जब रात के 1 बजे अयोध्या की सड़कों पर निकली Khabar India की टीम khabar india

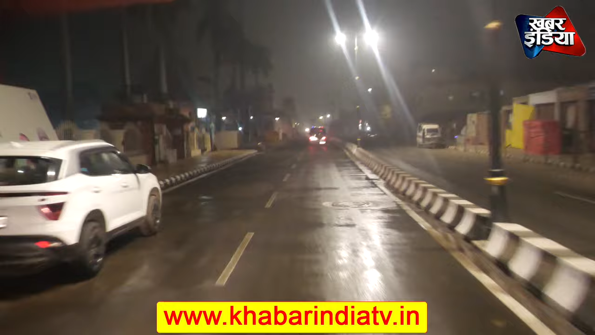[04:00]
गस्त करती ह� आप देख सकते हैं कि अलंगे अभी कुछ लाइटें बंध हैं लेकिन रोड पर पानी का छुड़काव किया गया है ताकि धूल न उड़े रात्री में रोड पर पानी का छुड़काव किया गया है सर्यू गहट के नजदीक पहुशने वाले हैं सामने आपको